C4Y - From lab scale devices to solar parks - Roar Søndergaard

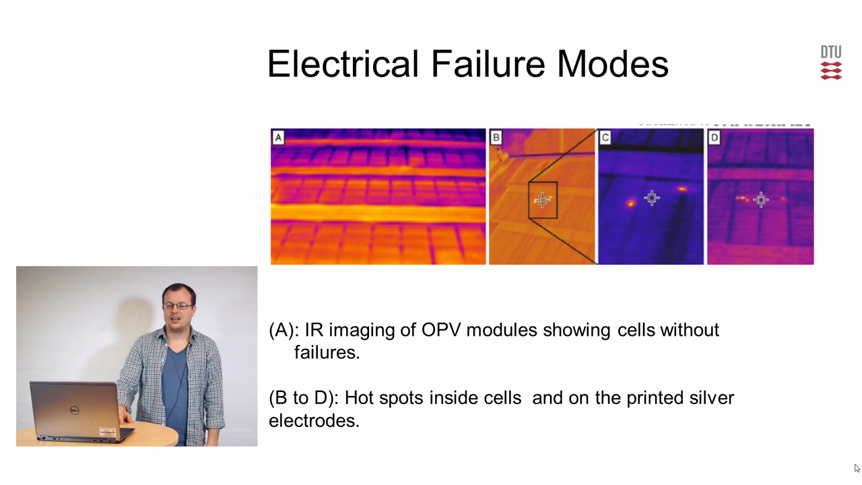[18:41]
you see how it should be when there's no failure modes. And on BDNE, you can see small pinpoint holes where you can see that heat is generated. So I cannot emphasize enough that care should be taken with such a setup. It is possible, though, to repair these.